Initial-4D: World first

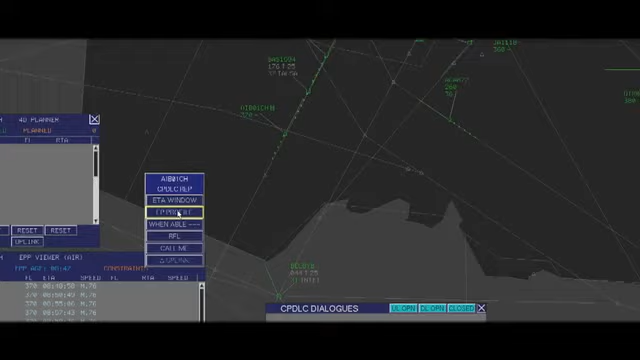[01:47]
While the aircraft is still in cruise phase, the controller sends, by data link to the aircraft,